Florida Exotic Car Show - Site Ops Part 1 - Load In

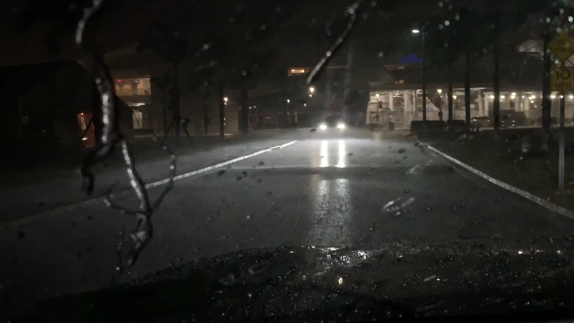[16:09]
Bro, look at the, look at the rain on the road.
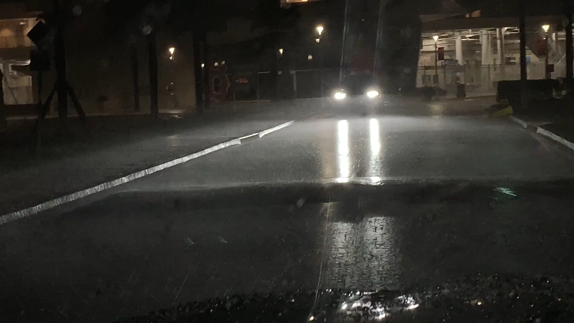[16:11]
It's like tropical storm conditions. That's as far as our stage got built for tonight.